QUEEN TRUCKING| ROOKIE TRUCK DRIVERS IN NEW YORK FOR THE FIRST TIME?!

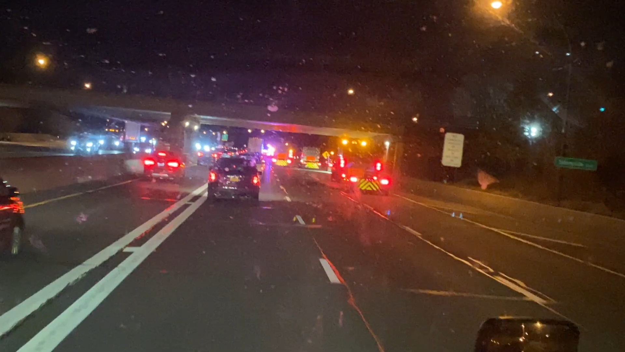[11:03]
Okay. I've been on this road this whole time. Wow. This is New York traffic. I only got 10 miles down the road and it's dark already.